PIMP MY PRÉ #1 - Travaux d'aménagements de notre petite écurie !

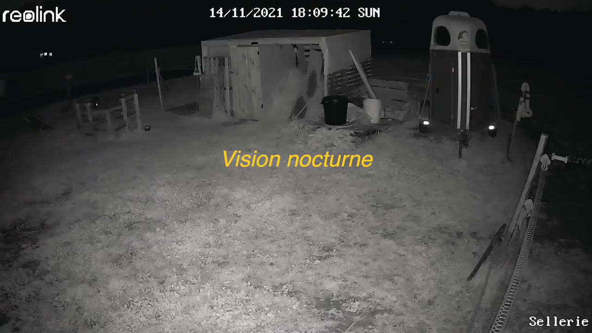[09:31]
ce qui se passe auprès je peux aussi mettre une carte sd à l'intérieur pour que ça enregistre les images dès que ça détecte un mouvement donc c'est vraiment cool au niveau des opérateurs